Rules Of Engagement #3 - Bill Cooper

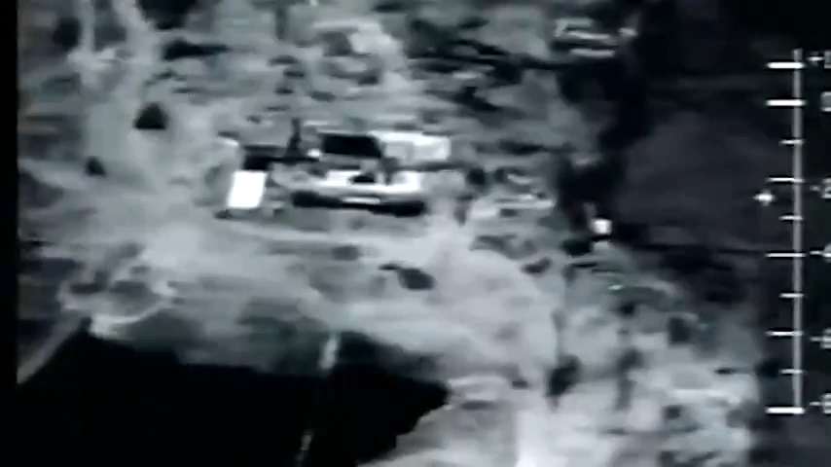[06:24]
Edward Allard helped develop the FLIR. He's a former manager of the Defense Department's Night Vision Laboratory and holds several patents on FLIR and night vision technology.
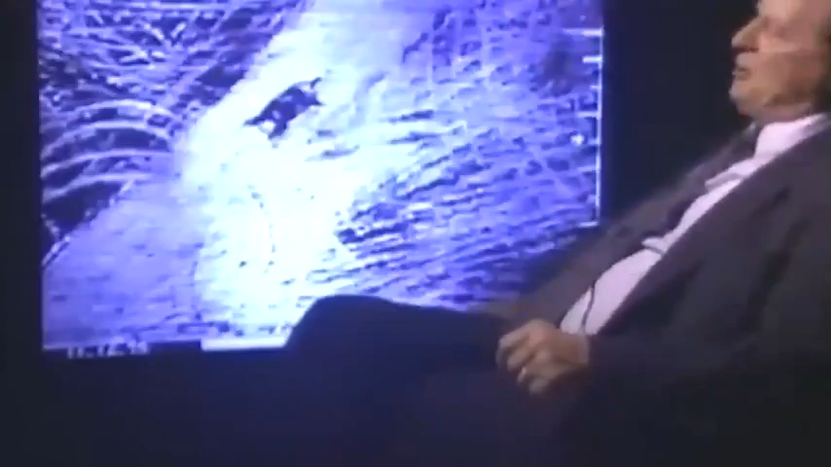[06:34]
Allard explains what happens as a tank approaches
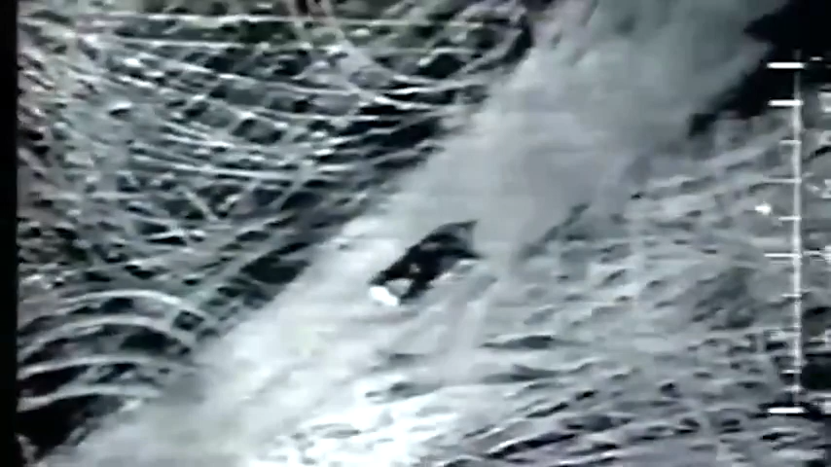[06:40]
the rear of Mount Carmel around 11:16 a.m. That's the side the news cameras couldn't see.
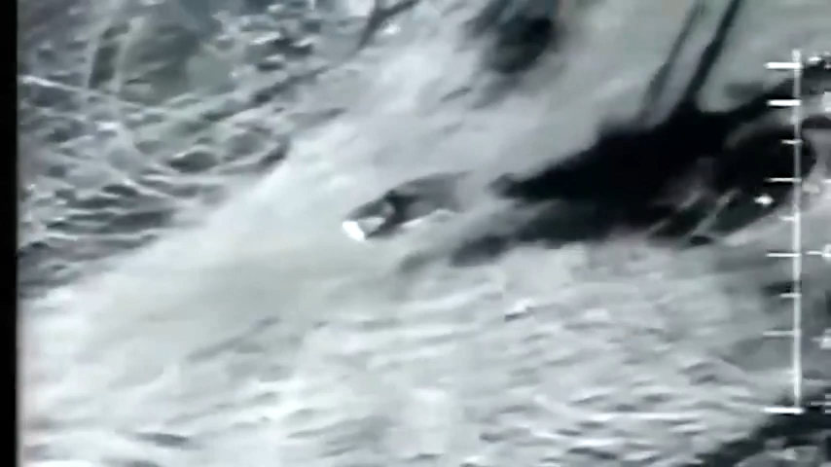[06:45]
Thermal imagery is not the same as black and white imagery. Even though we're going to see images that look like it's black and white television cameras, it is not.
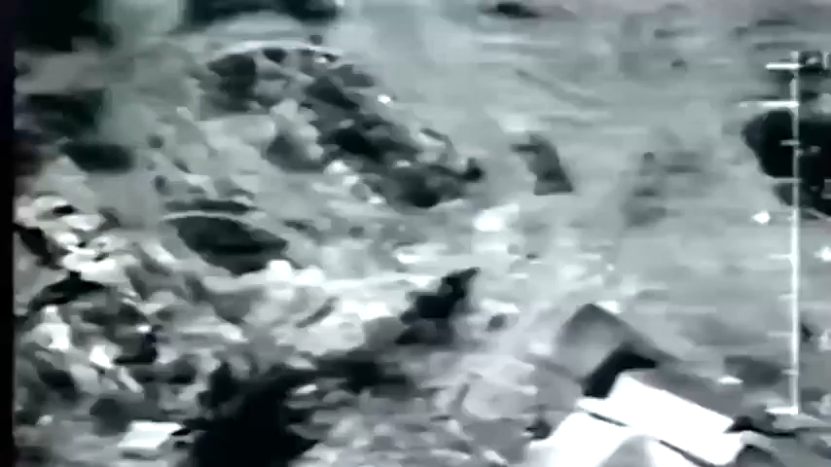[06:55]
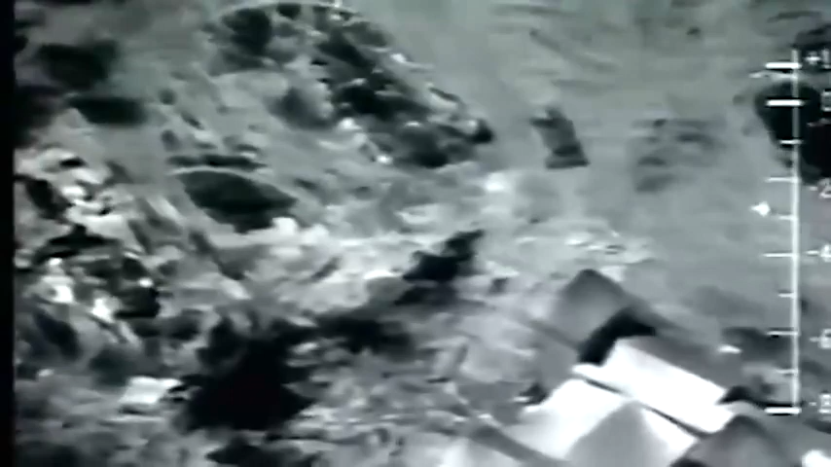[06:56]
This type of imagery is the same
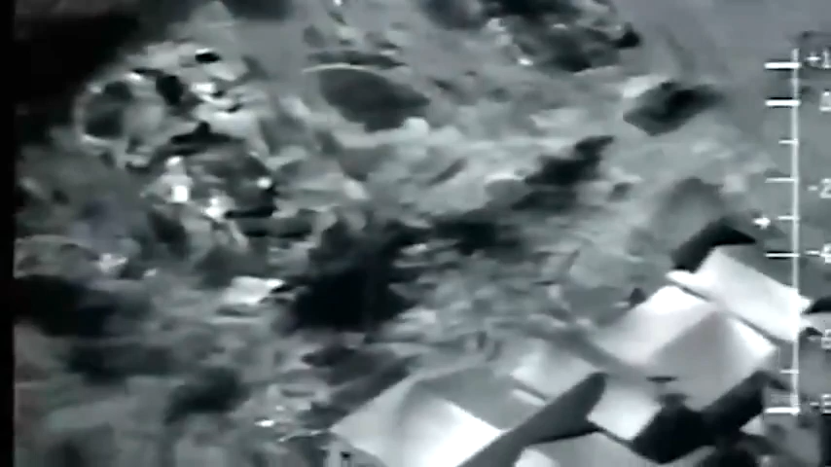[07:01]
type of imagery that was used by our armed forces in Desert Storm.
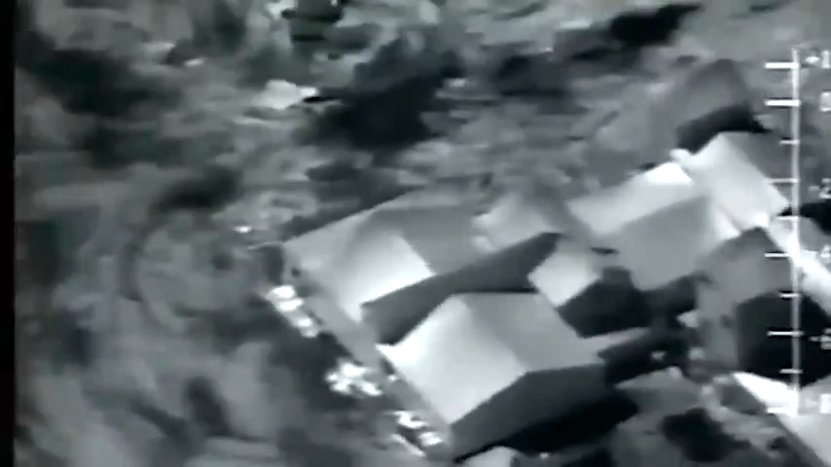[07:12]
The bright spots in this particular film are spots that are hot. The gray area are warm, we'll say, and the black areas are cool.
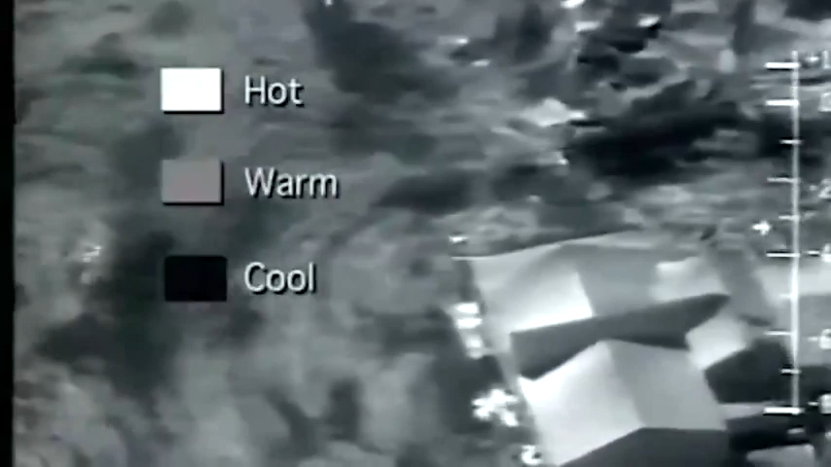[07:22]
They're relatively cool. They're still pretty warm for a Texas midday, but they are a lot cooler than the rest of the surrounding area.
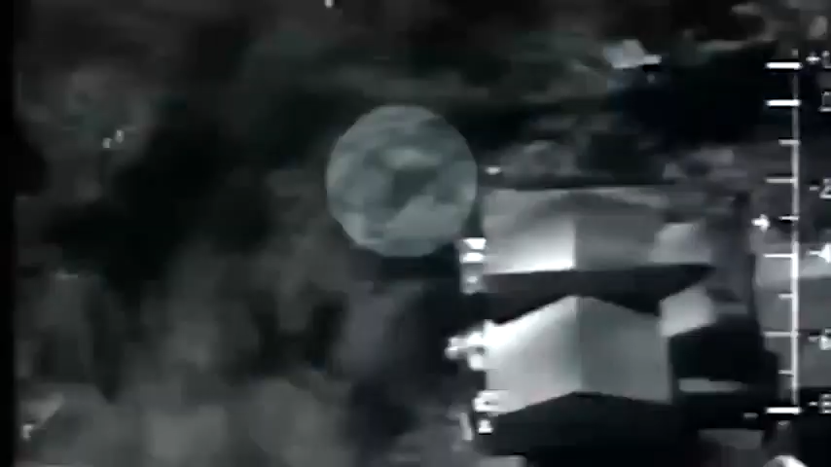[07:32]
If you look carefully, what you will see is the exhaust plume of the tank. You'll see the plume twice when the operator steps on the gas. There it is again. And now what you will see is a short burst there.
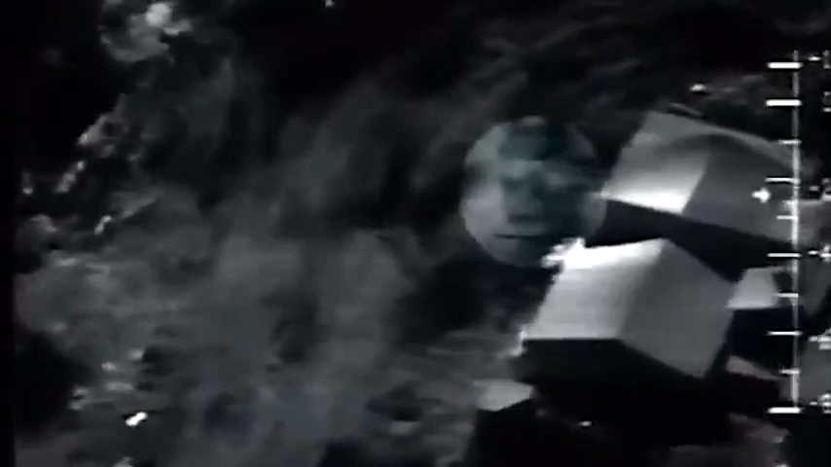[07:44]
That short burst, we feel, is a gunshot.
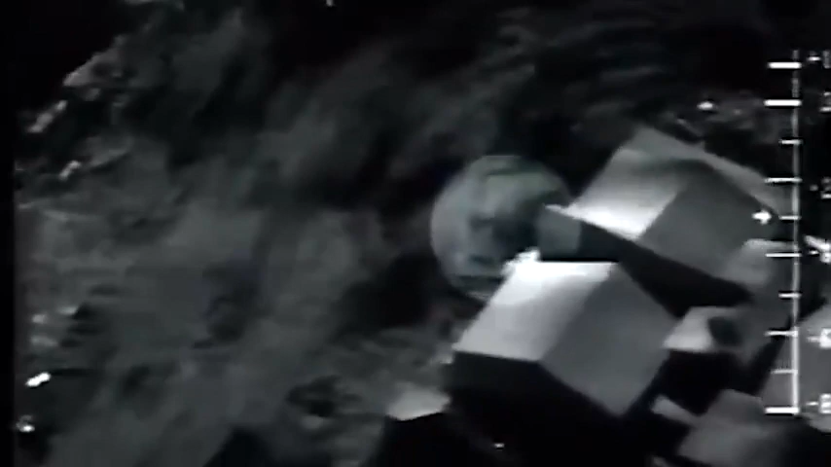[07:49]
The next view is a view in slow motion.
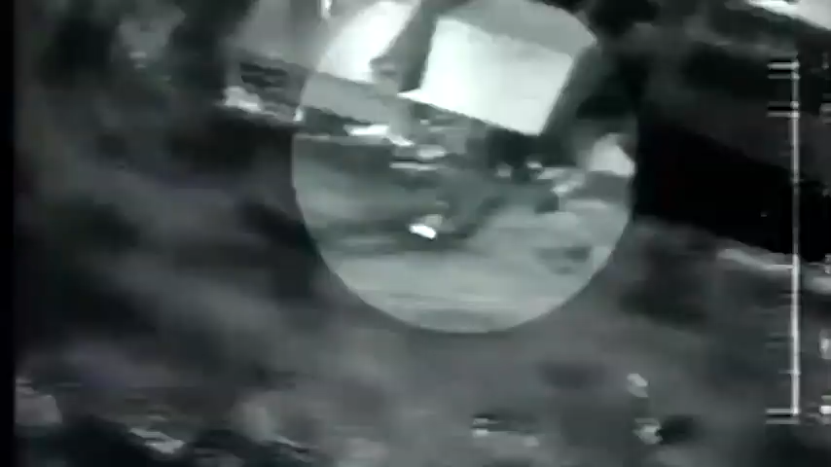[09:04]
What we're going to see here is a what could be called an infantry tank maneuver. We notice the tank. This is the tank smashing into the building.
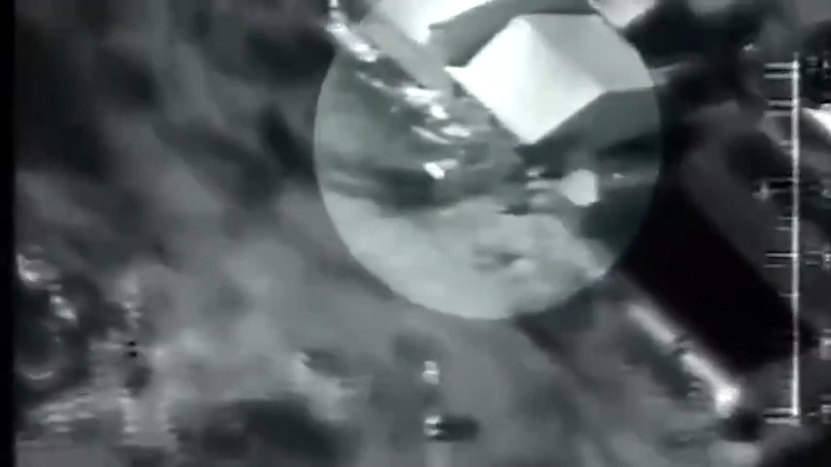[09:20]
And we'll also see gunfire, multiple gunfire, on the outside of the tank to the rear of the tank.
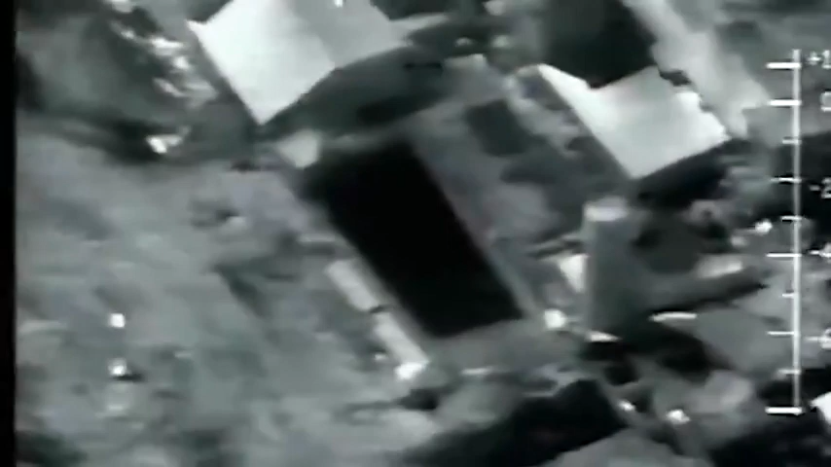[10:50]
Now the slow motion shows things much more clearly.
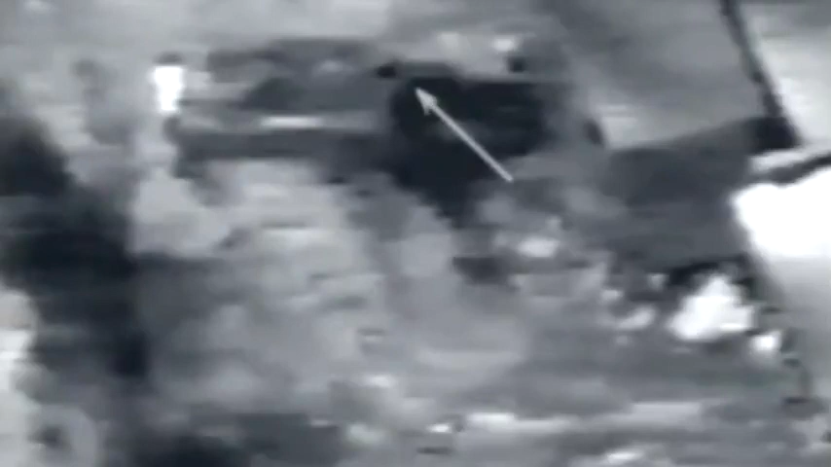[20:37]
Ice cold from the carbon dioxide propellant used to force the methylene chloride CS mixture into the building. Less than a minute later,
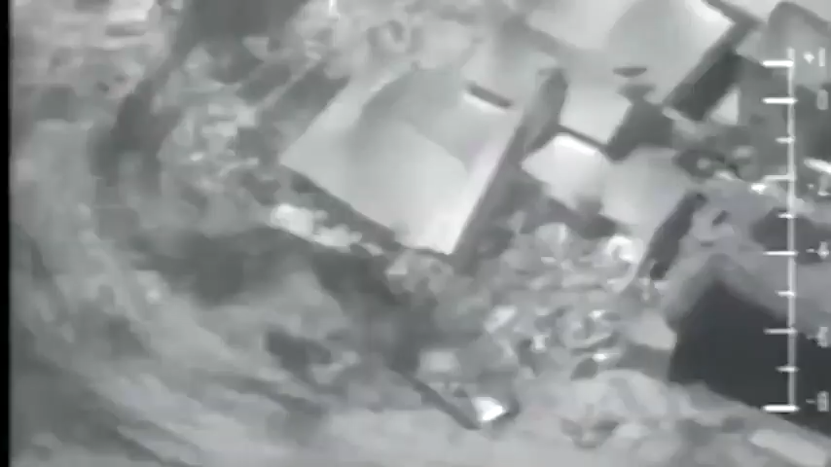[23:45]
It's believed the fireball Derek Lovelock said he saw started here with this flash.
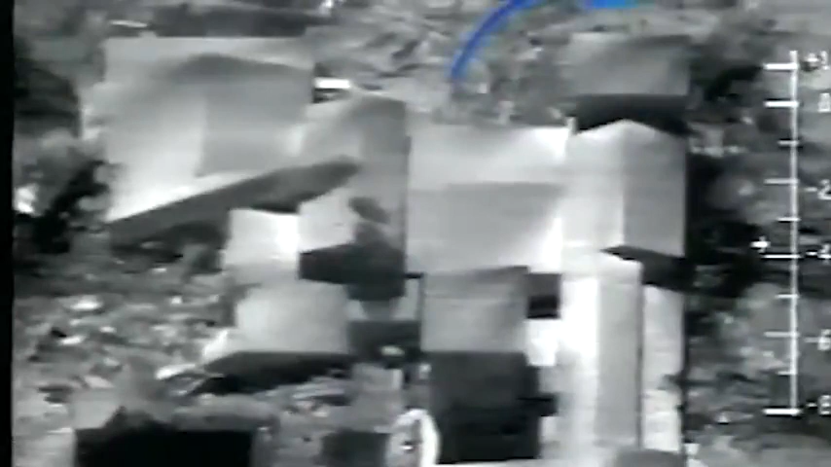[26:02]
The other was found here, in the kitchen dining room area.
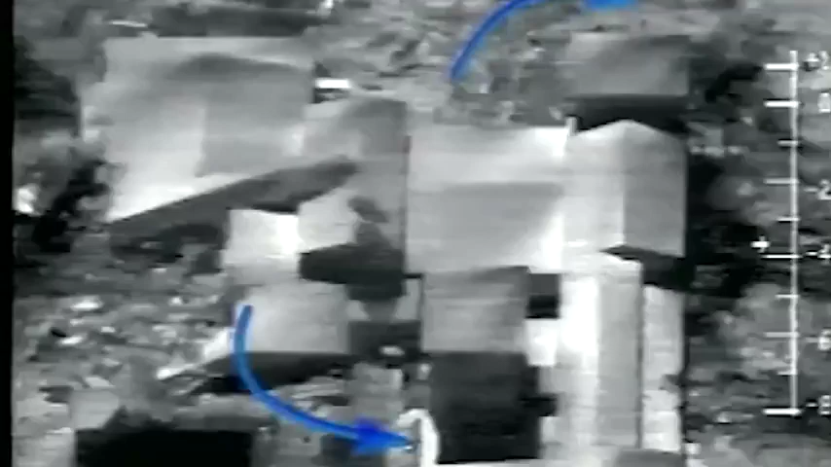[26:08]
Twenty seconds after the two gymnasium flashes,
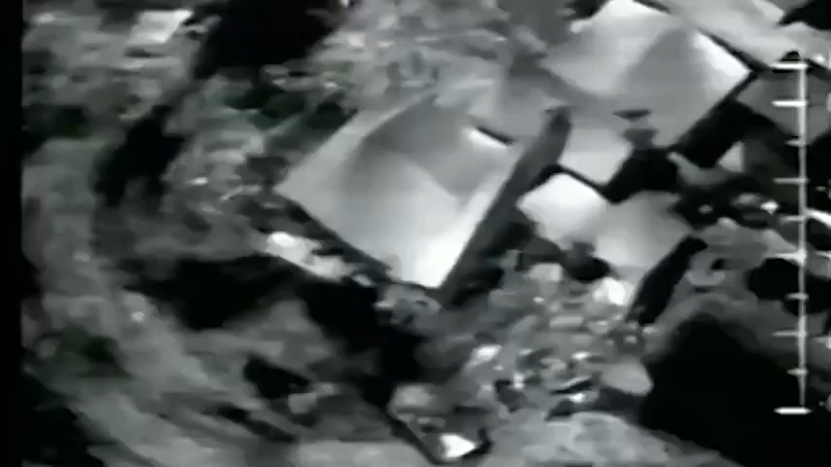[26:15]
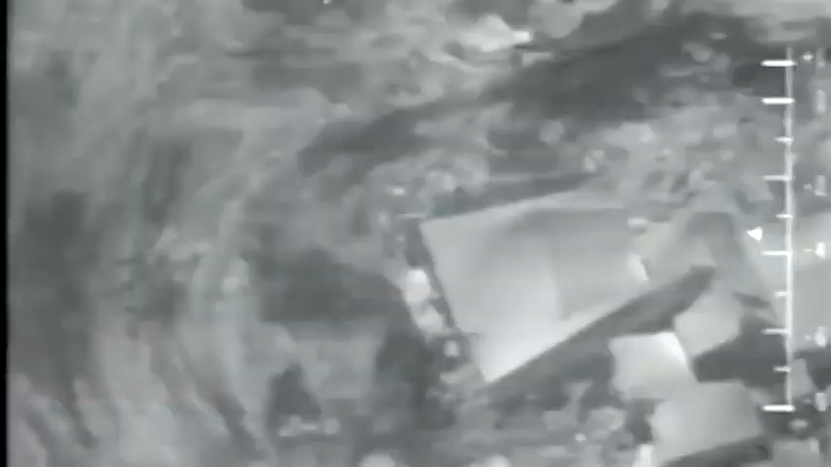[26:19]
Still more automatic gunfire can be seen coming from the field to the left of the demolition tank.
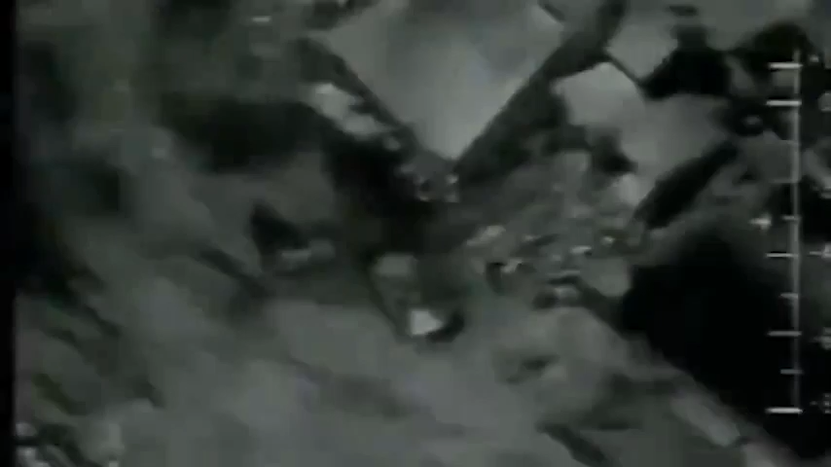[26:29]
We counted the number of gun flashes, and in this particular case, we got 6 flashes in 1 second, which indicates it's a rapid fire weapon of some kind.
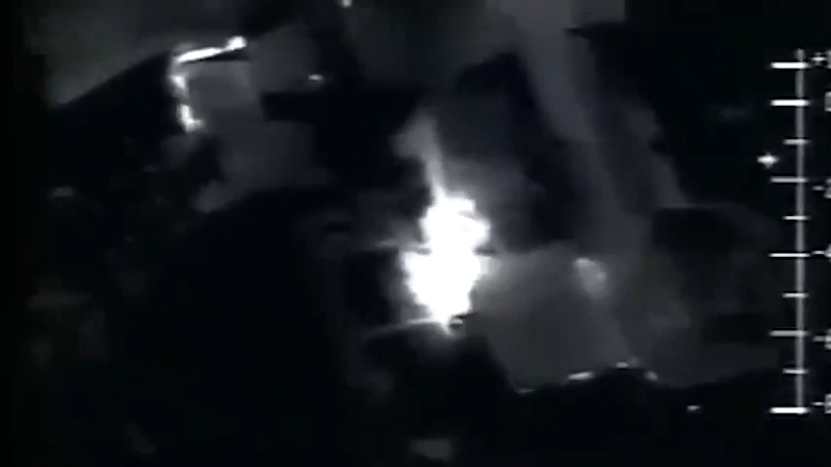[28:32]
It was their only way out except for one thing. 2 men outside were firing machine guns at them. In the 51 days the FBI was involved, they did not fire a single shot.
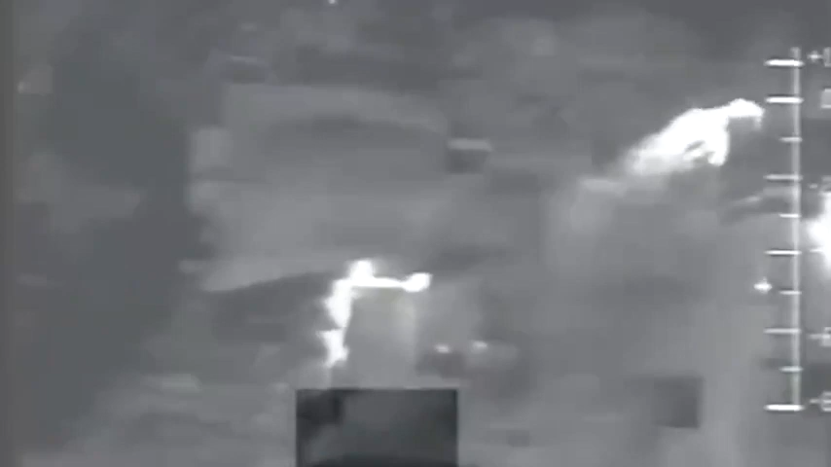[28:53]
That would mean quite certainly that 27 of the people who died in the compound,